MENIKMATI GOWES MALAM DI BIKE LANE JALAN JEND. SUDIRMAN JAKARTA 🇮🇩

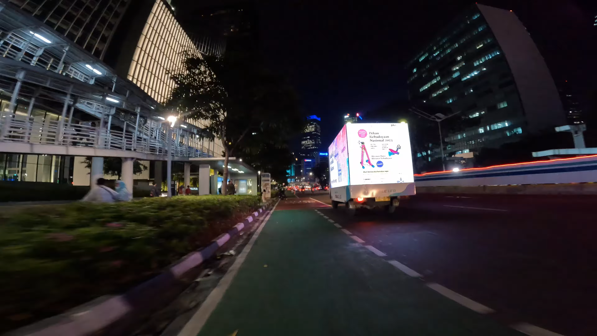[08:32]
Kita bisa lihat suasana orang-orang lagi nunggu jemputan ya pulang kantor.
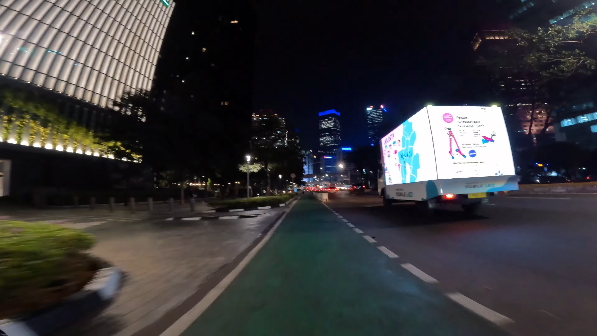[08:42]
Mungkin sampai bundaran HI aja kali ya, sih gue balik kayaknya.
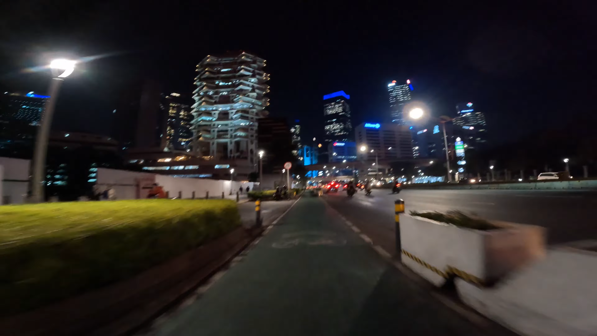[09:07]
Kita lewatin ini nih. Flyover Ben Hill. Iya, yeah, Ben Hill ya. Iya, ini Bendungan Hilir. Udah lama sih gue gak sepedaan goes ke Jakarta ya.
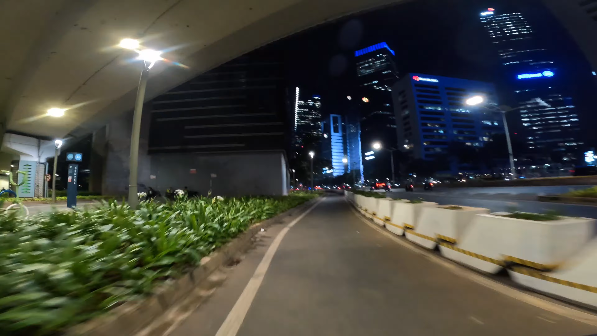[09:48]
Dan itu pun biasanya gue berhenti dulu di Blok M.
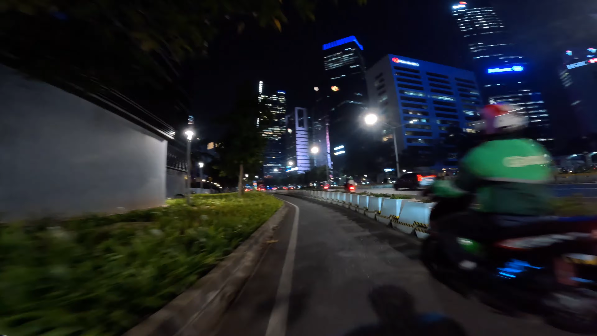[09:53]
Tuh ini jembatan apa tuh namanya tuh? JPO Karet. Di depan mungkin kelihatannya. Dan di JPO Karet ini setelah gue sepeda boleh dinaikin ya. Jadi buat tempat penyeberangan sepeda. Memang convenient banget sih.
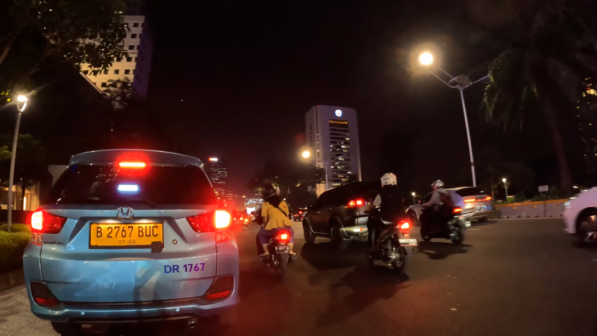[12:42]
Di Bogor yang bikin macet itu angkot, tapi kalau di sini taksi malahan. Adem banget. Ini udah masuk Duku Atas. Kayaknya udah lama banget nggak main ke Duku Atas nih.
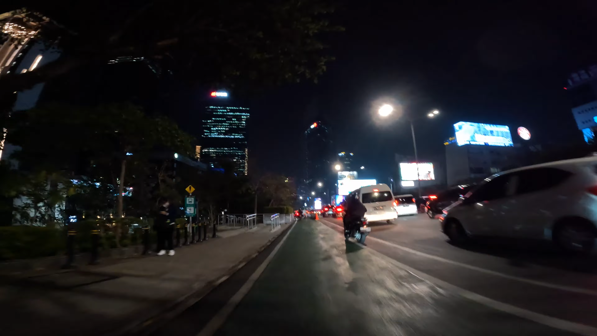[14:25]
Nah, ini menurun terus nih. Adem banget.
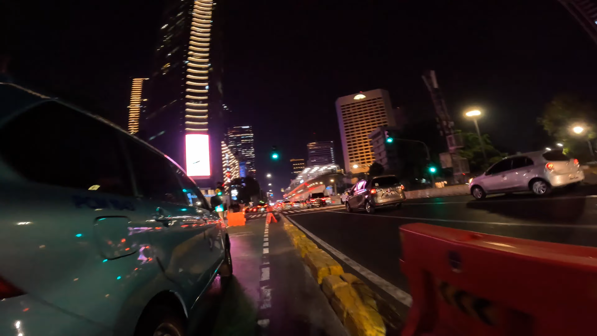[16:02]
Oh, emang kawasan sini ribet banget.
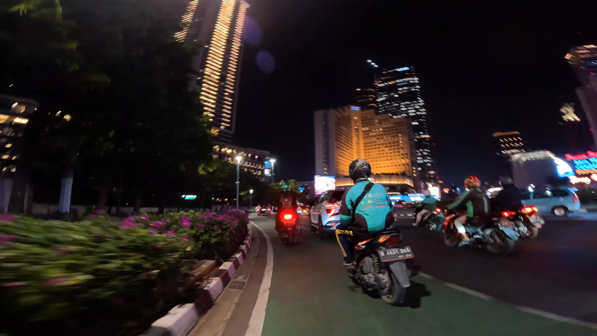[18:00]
Di bundaran HI, depannya Grand Hyatt. Nah, kalau sini sudah plong rasanya nih. Sebenernya mungkin enakan pakai lampu merah kali ya sebenernya, dibandingin ada bundaran kayak gini nih.
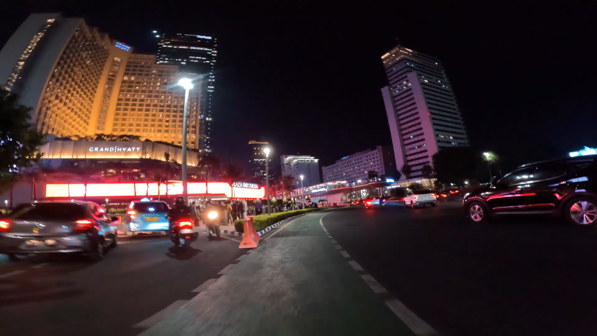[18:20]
Ini depannya bundaran HI Astra nih, halte.
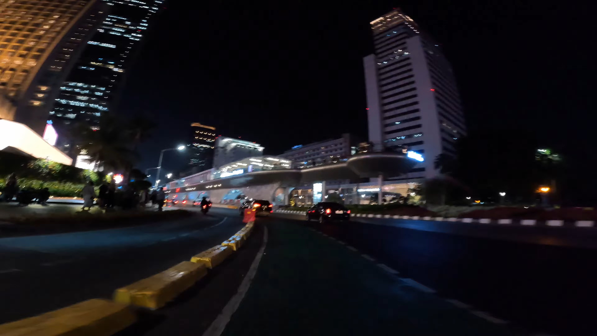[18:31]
Hei, udah gak ada plat juga hampir nyampet gua.
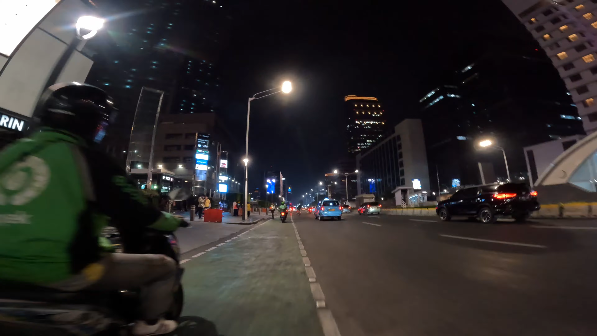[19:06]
Ya, ini udah hampir masuk jalan Emma Tamrin. Udah masuk area Sarina. Apalagi ya, jalan yang asik ya. Kayaknya ini aja sih sebenernya sih.